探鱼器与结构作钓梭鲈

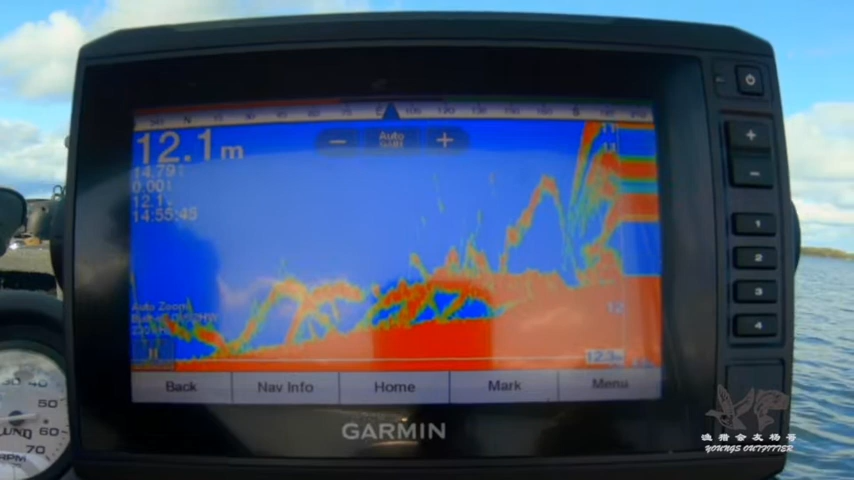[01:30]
On screen: depth 12.1 m
找到这样的结构以后，利用探鱼器的这个传统的声纳模式，就可以找到这样的个鱼。它在一般都在底层去活动，发现有鱼在那活动了，把船停到这个位置，就可以利用jigging 的方法，就是逗钓的一种方法，来去做钓。发现有鱼了之后呢，快速的把牵头钩夹着蚯蚓或者夹着软饵，快速的沉到水底，
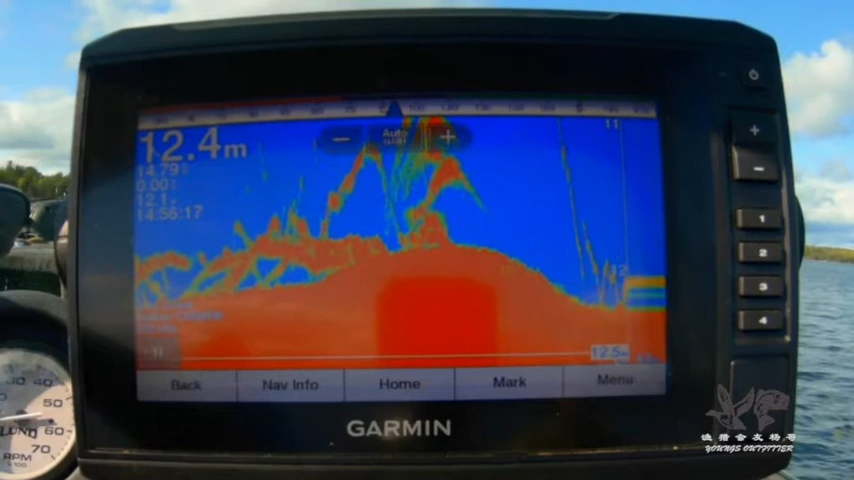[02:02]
On screen: depth 12.4 m
碰触岩石或者碰触沙石，摇起来这个吸引鱼的注意。你看现在啊，这个鱼呢，现在慢慢它上去呢，它要跟那个我们的夹饵啊，
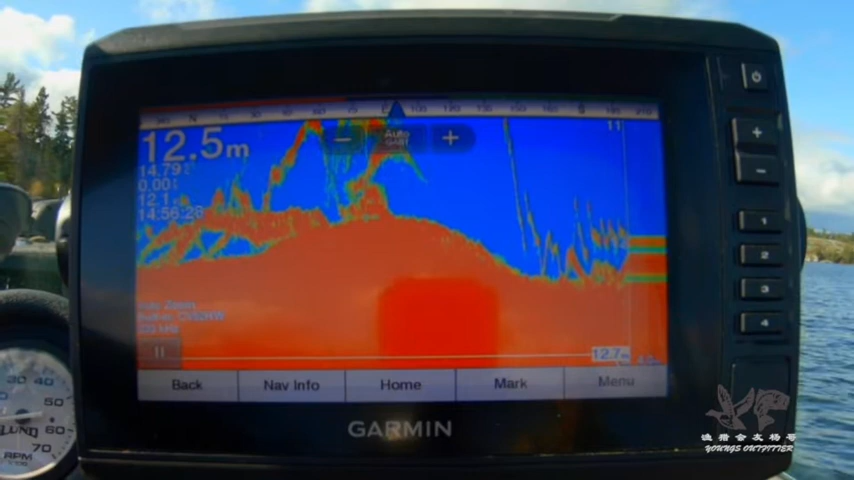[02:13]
On screen: depth 12.5 m
跟我们的牵头钩啊，咬在一块儿，现在咬口了，被提上去了，啊，这是个慢镜头啊，大家再看一遍慢镜头，